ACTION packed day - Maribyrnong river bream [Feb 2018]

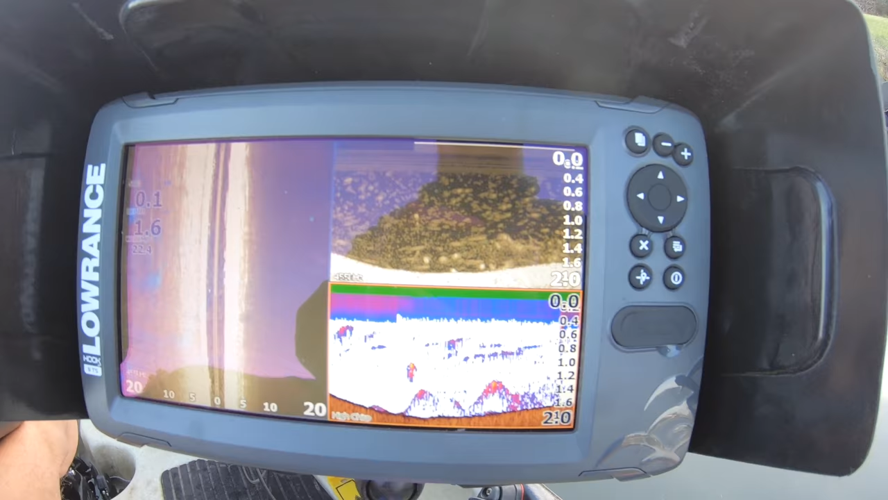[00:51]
There's some nice fish coming through there.
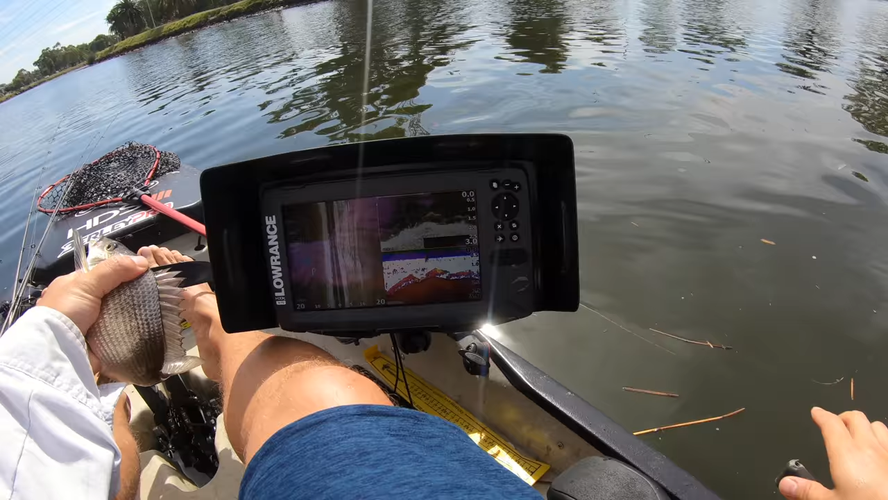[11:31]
Got all those fish sitting off the edge in one and a half directly under us at the moment. I just can't get them to eat. I've thrown everything at them.
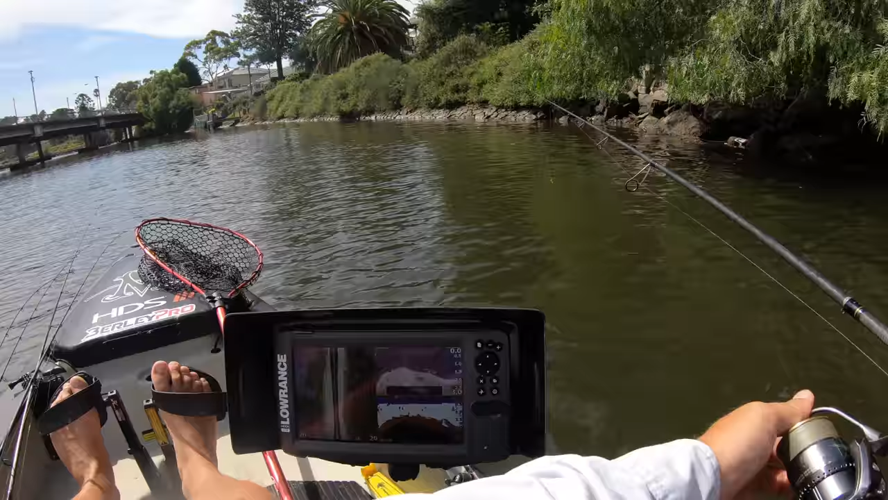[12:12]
You can see this fish sitting just out from this pontoon. They're not right on it. It's a good number of fish. But for whatever reason they're just not directly under it.
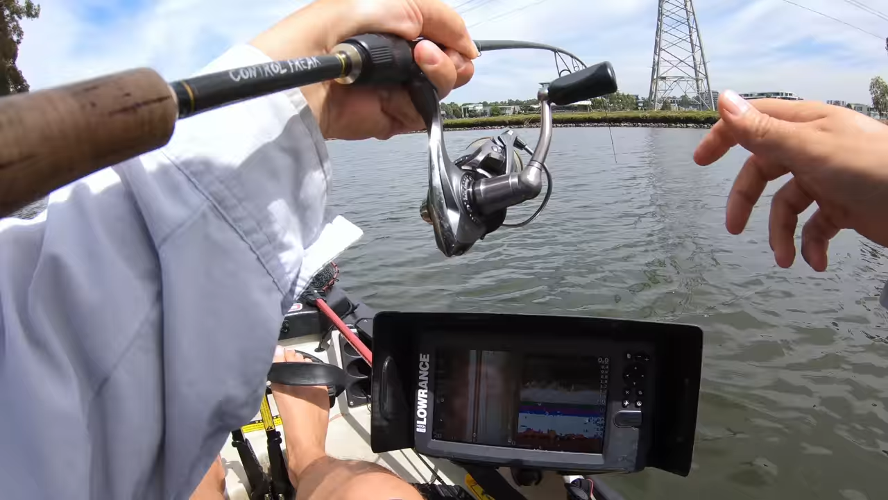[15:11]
That's an awesome example, seeing those fish, I'll let that sink right down instead of fishing this grub up high in the water column I saw all those fish. There we go, nice size brim, swing him in,